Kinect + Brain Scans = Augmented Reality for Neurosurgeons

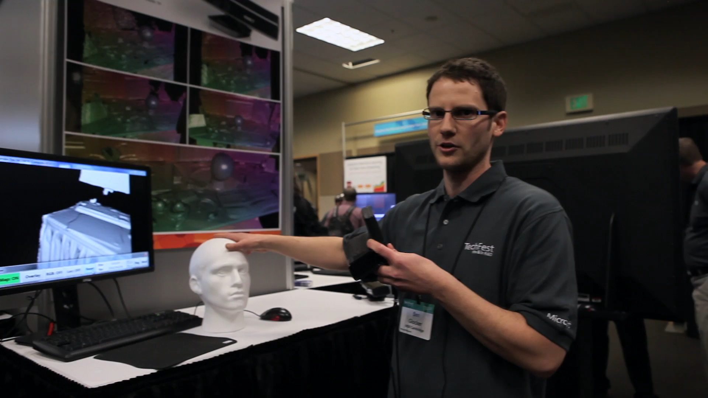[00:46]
So what I show you here is, imagine this is a patient's head in the operating room and I need to do some surgery on the brain. So what I have here is a regular Kinect device, a sensor, which you can buy in the stores.
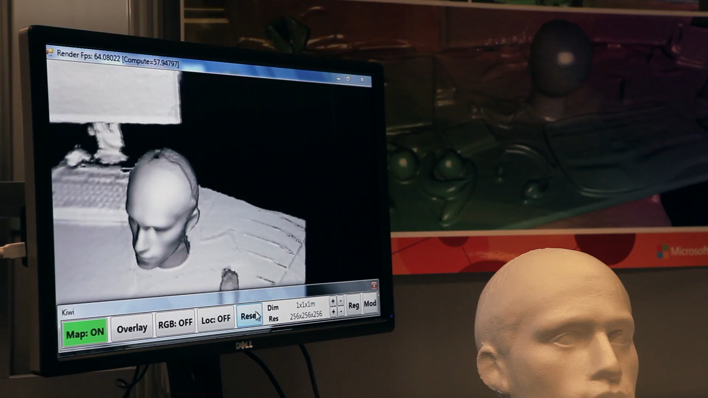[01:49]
which does 3D sensing of the physical world. So basically I can quickly start the scan and move the camera around and get a 3D capturing of the 3D geometry of the patient scan here.
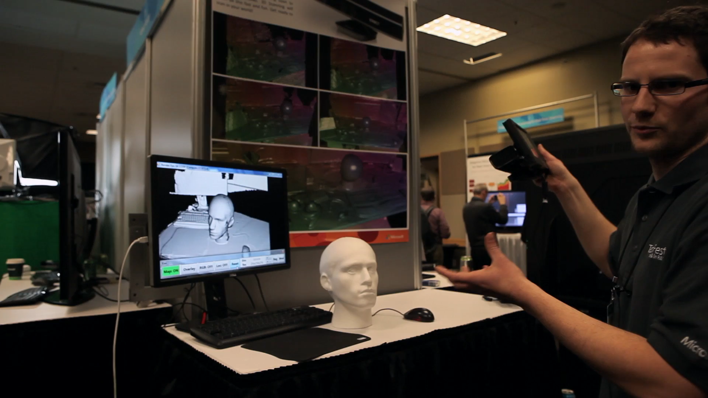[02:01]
So once I have done this, I can load up the scan that has been taken previously before the operation and where all the planning and the diagnosis was done.
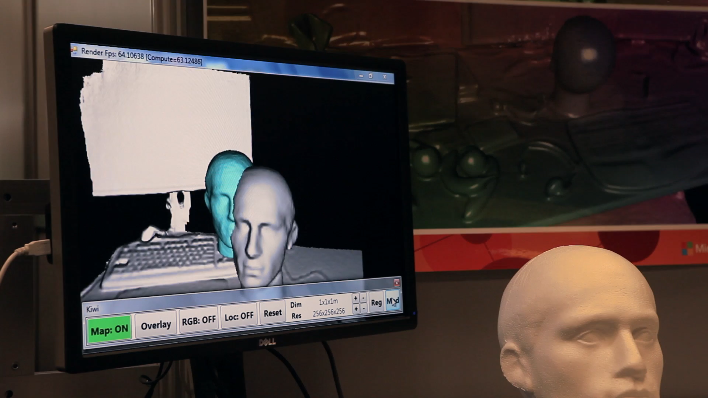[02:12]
And when I bring these two close together,
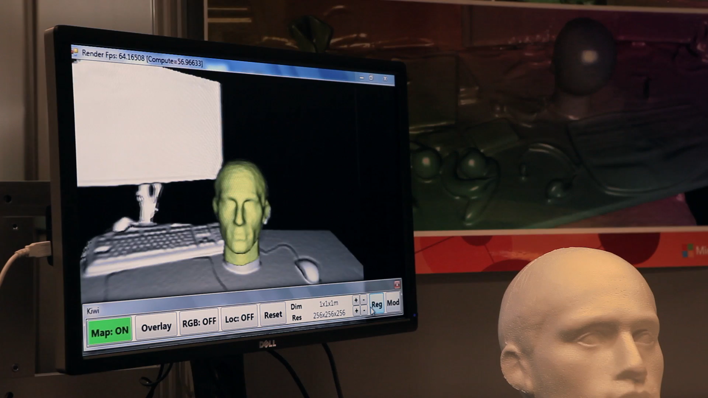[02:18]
I can register them and you see that the virtual 3D model and the actual 3D world merges into one view.
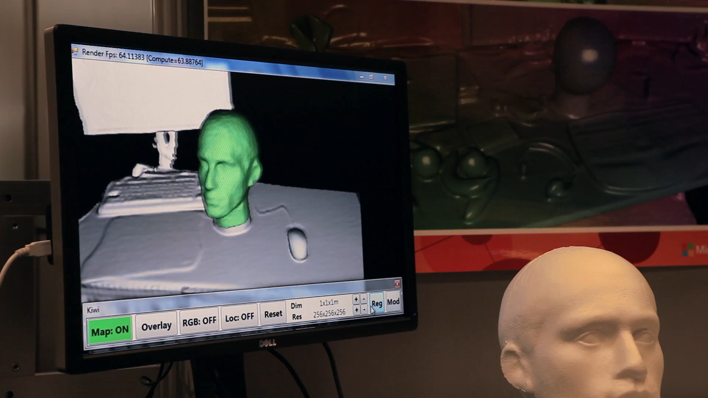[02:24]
And now if I show you the real world, this is what we call augmented reality.